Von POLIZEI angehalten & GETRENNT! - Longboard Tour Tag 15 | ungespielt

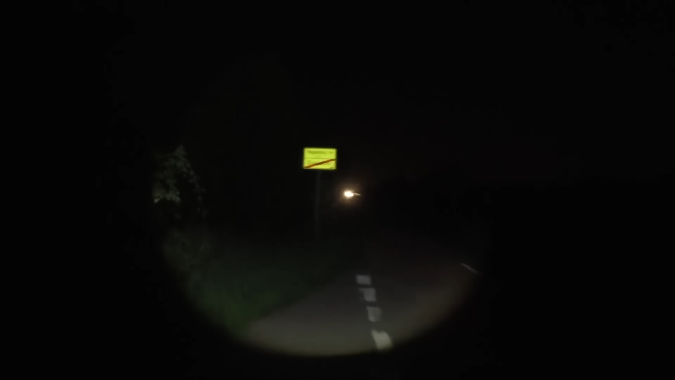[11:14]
So, wir verlassen jetzt Barleben und fahren nach Magdeburg. Es sind nur noch 2 Kilometer.
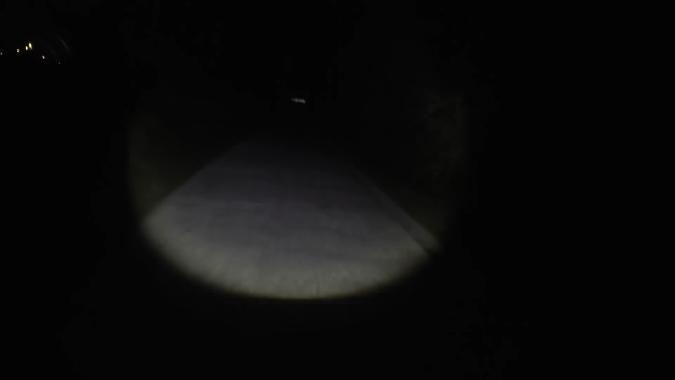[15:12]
Alter, ist hier echt nichts beleuchtet hier unten.